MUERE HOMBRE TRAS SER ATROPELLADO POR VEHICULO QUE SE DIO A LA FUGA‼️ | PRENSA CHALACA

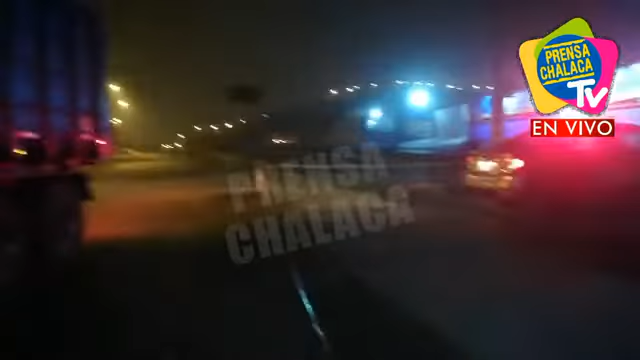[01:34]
La zona es bastante oscura en lo que respecta a la avenida, pero se está en estos momentos también haciendo el desvío correspondiente,